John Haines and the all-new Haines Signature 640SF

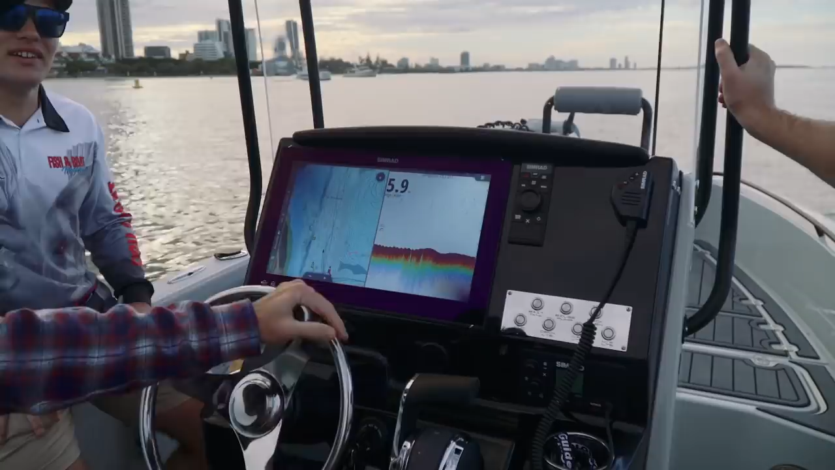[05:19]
I'm not sure, do you know the transducer that Tristan's running in this?
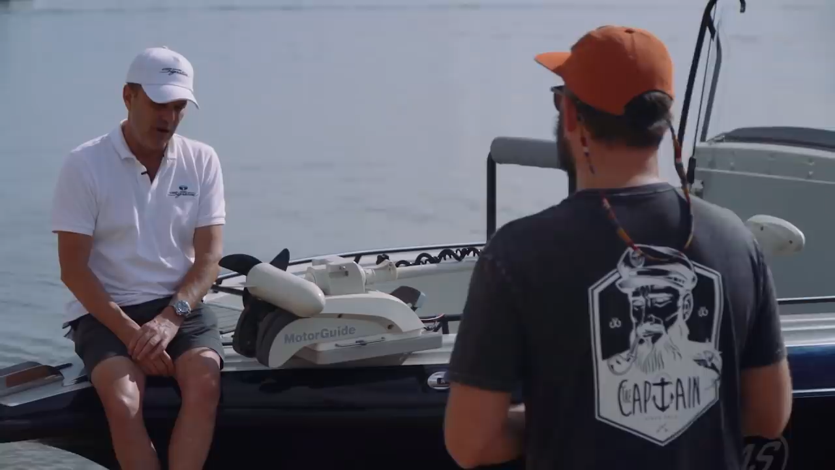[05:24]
This one has a pocket mount transducer in it, and it's just a big, I don't know, that's a Simrad, that's a Simrad, big massive thing that costs a fortune.
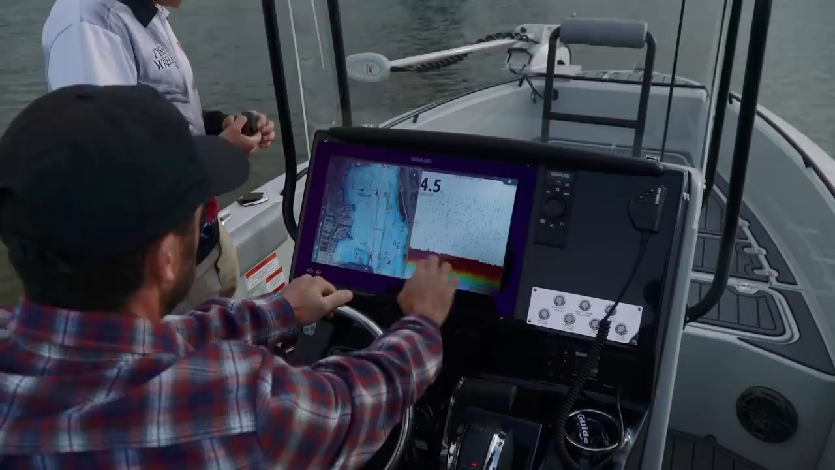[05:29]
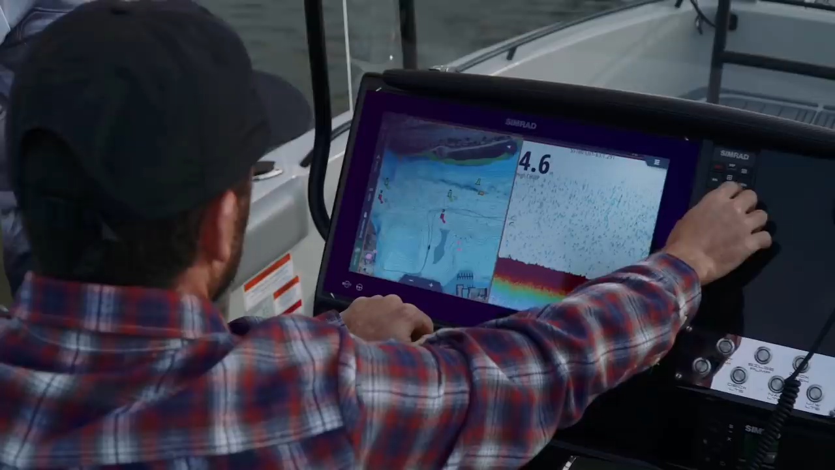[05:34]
Tristan was saying it's awesome having that sort of, that flat bottom, you can have the, you can have a transducer actually flatted, flush mounted on the boat, and when you're turning, you're not losing bottom, and at full speed, he can actually still get bottom in that boat.